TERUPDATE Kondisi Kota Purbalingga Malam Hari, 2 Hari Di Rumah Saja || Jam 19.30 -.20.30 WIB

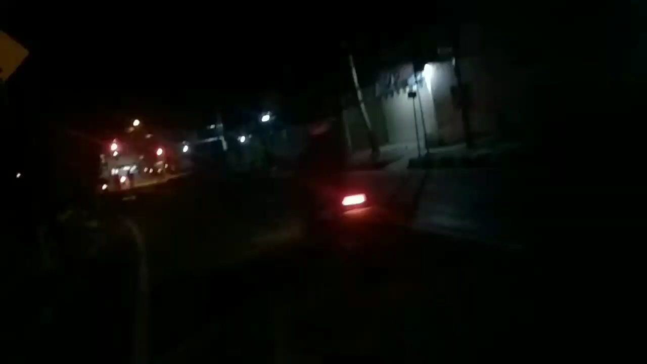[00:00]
kita akan review ya kondisi malam ya. Ini sudah 7:30 ya. Bagaimana penerapan 2 hari di rumah saja? Ini kondisi jalan di Kota Purbalingga gimana?
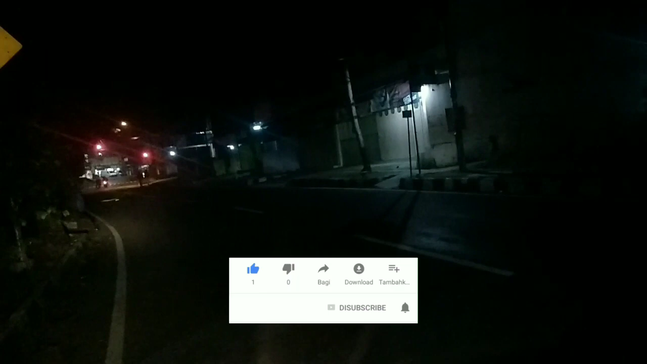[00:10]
Kita akan start mulai dari perempatan Sirongga ya. Oke.
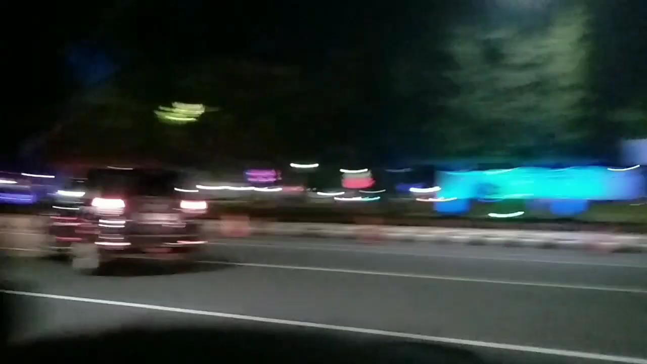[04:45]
Ternyata dijaga polisi banyak sekali ya. Oke, kita muter ya.
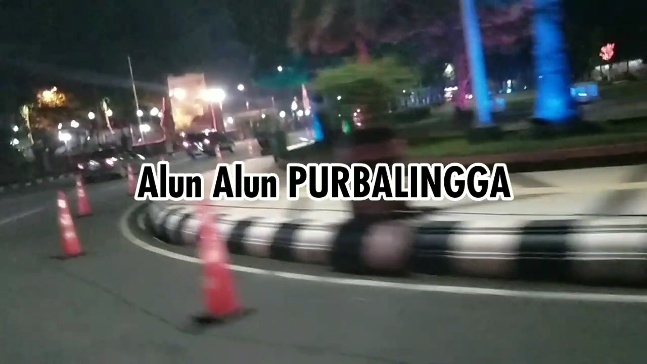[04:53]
Iya, memang sudah dijaga sama polisi ya. Udah banyak orang yang keluar ya.
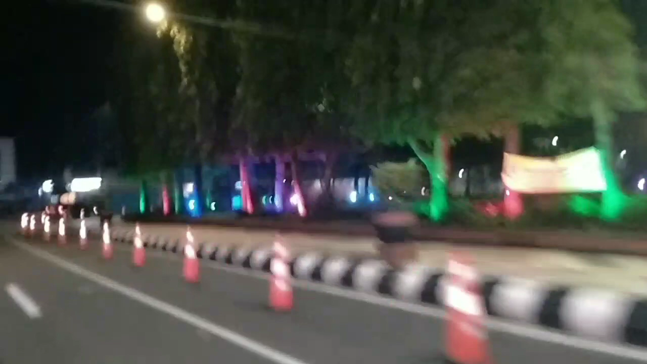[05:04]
Oke ya, kita nggak perlu muter alun-alun ya, memang sudah sepi. Coba lihat alun-alun, kawasan alun-alun ya. Oke, kita menuju desktop lagi ya.
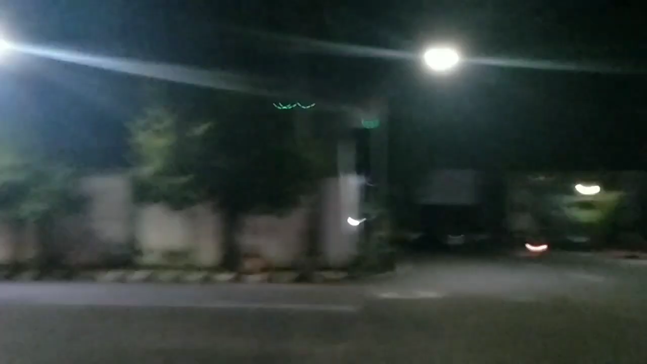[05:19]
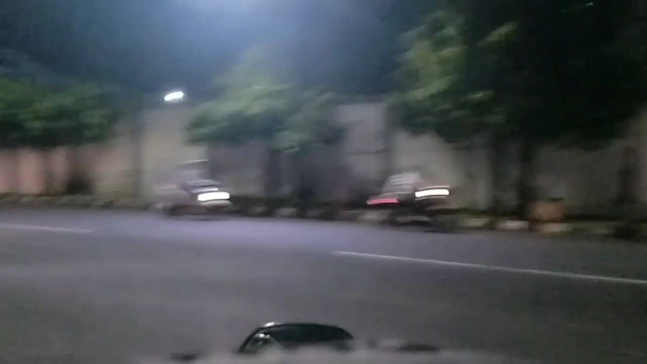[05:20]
Untuk yang video yang tadi pagi ya, kita usahakan nih. Hampir sama ya, seperti yang pagi tadi ya, ini malam malah nggak ada yang keluar sama sekali.
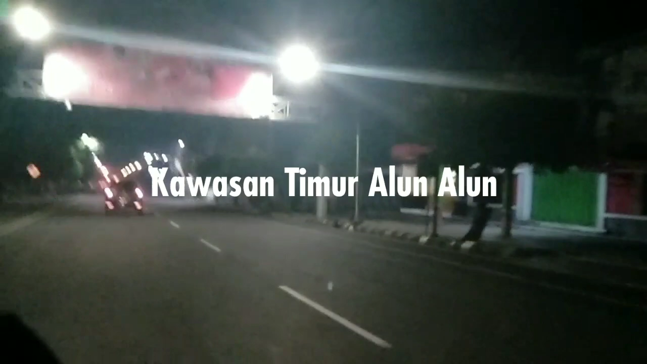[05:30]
Iya ini, tidak ada satu toko pun juga ya, ke arah perempatan Alun-Alun sebelah timur ya.